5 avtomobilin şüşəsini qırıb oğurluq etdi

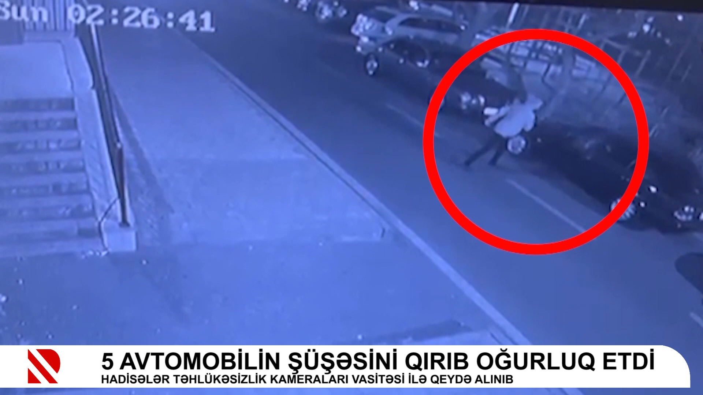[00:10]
Nizami rayon polis idarəsinin 25-ci polis şöbəsinin əməkdaşlarının həyata keçirdikləri əməliyyat nəticəsində əvvələr məhkum olunmuş Murad Can Izadə tutulub. Onun Nizami rayonunda 5 avtomobilin şüşəsini sındıraraq, dəyəri 2500 manata yaxın magnetofon, qızıl zinət əşyaları, saat, video qeydiyyatçı və digər əşyaları uğurladığı müəyyən edilib. Murad Can Izadənin paytaxtın digər rayonlarında analoji cinayətlər etdiyi istisna olunmur.